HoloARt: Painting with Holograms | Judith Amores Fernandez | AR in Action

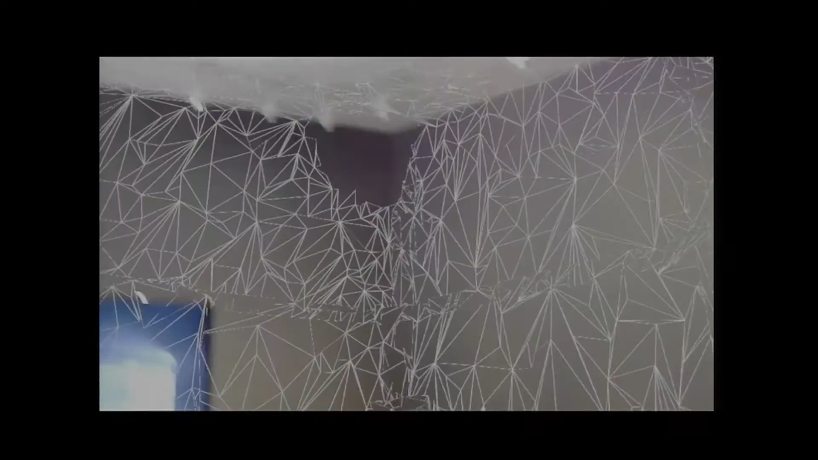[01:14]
And then we also do the spatial mapping that mixes the digital content and it's also anchored to the physical space.